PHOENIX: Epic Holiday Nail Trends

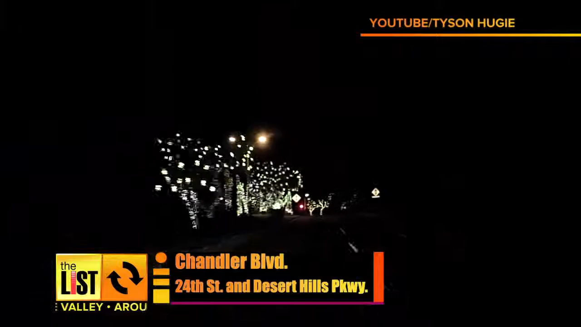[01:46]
A million LED lights line the streets front yards, cacti and pretty much anything else you can hang a light on.